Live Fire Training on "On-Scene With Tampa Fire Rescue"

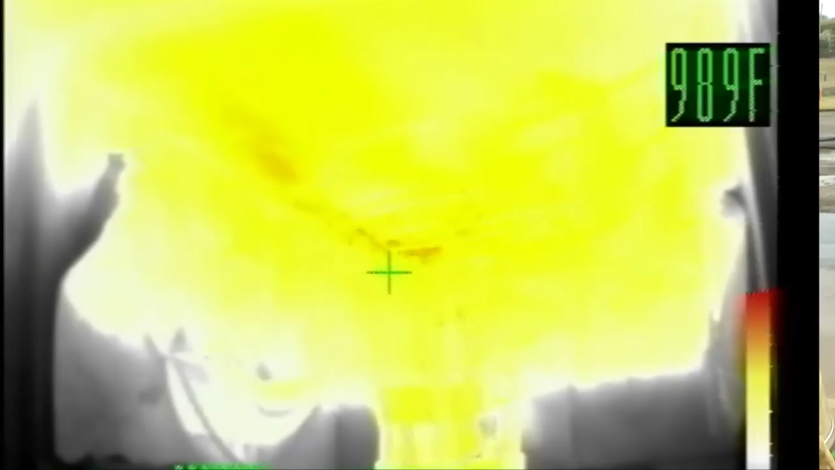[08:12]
On screen: spot 989°F
As it gets into that and starts to really take off, it shows us that the heated gases are starting to really collect, the fire intensifies.
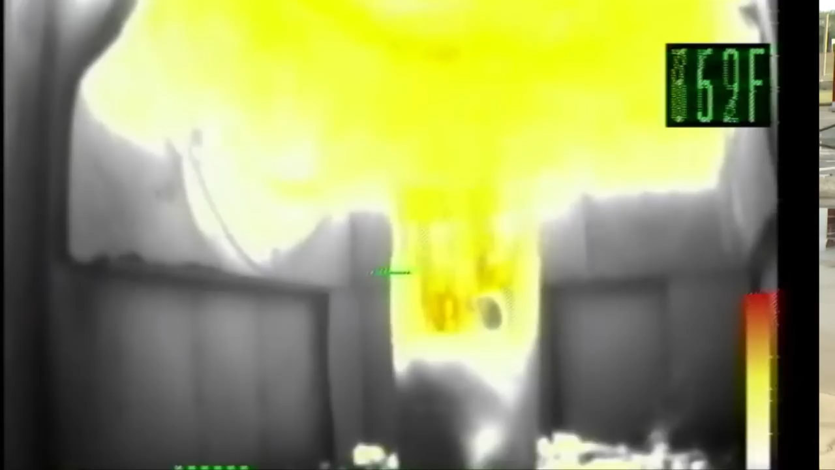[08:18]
As we add more oxygen to it, it starts to get intense. It ignites all the smoke in the room and puts us into a flame flashover.
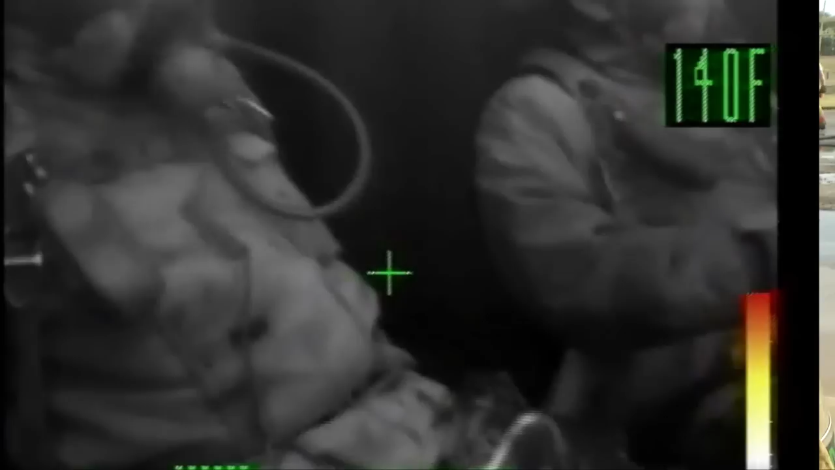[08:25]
On screen: spot 140°F
It takes the temperature up about 500 degrees immediately.
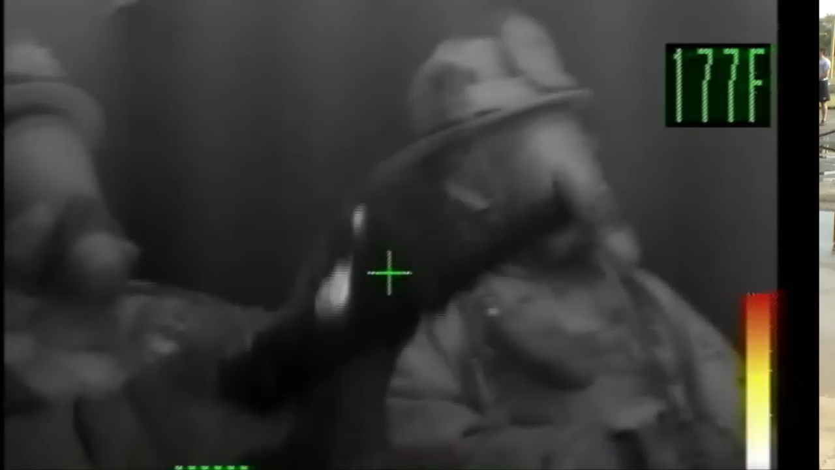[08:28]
On screen: spot 177°F
You can tell the difference, and it's giving these guys a good sense of what they should feel and know for while they're charging down the hallway.
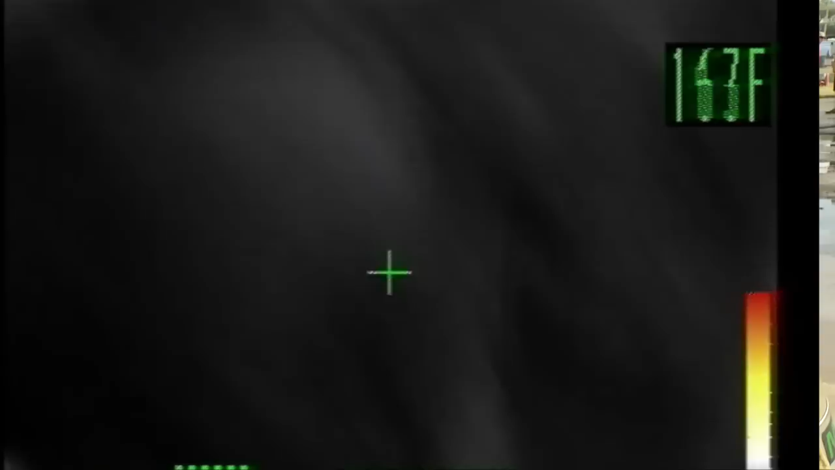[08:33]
It's very safe. We follow NFPA 1403. We do live fire. We have nothing but live fire training instructors out here.
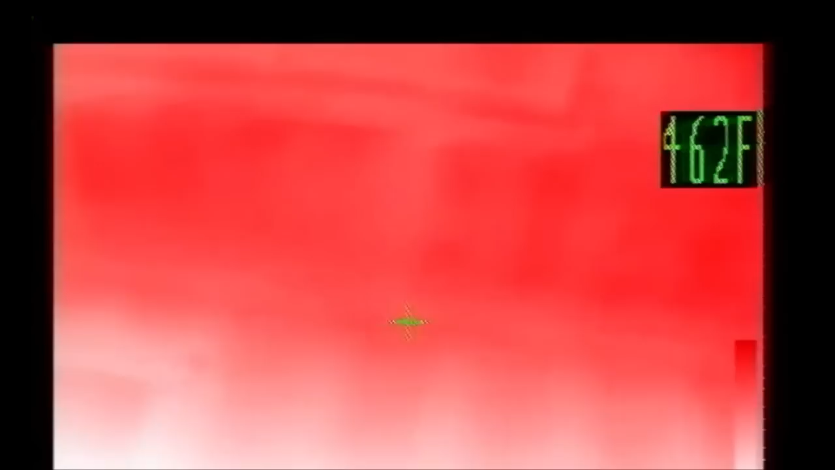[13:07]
On screen: spot 462°F
fully developed slash flashover into that decay stage, and giving them all the precursors that lead up to flashover that kills firefighters.
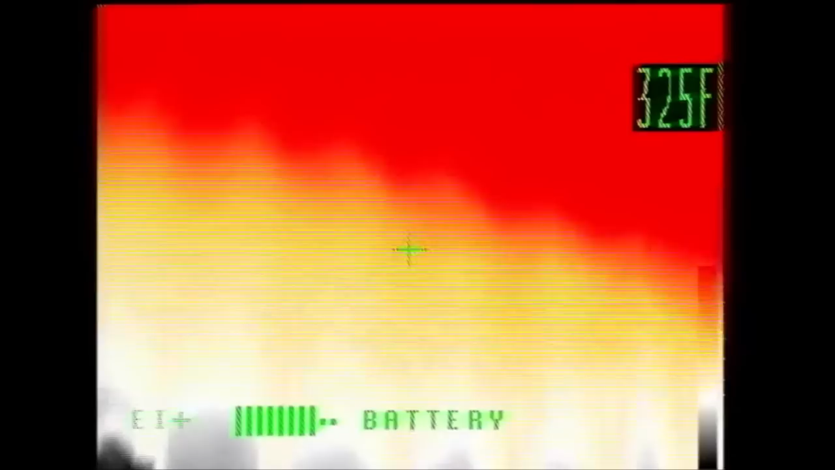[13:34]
is anywhere once we start getting the free burning into that rollover stage,
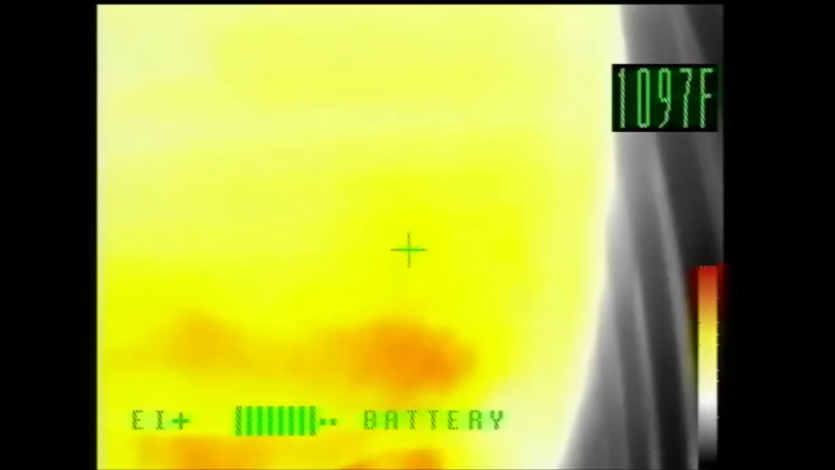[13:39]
On screen: spot 1097°F
it's about 4 to 5, and then up at the ceiling level is close to 800 to over 1,000 degrees.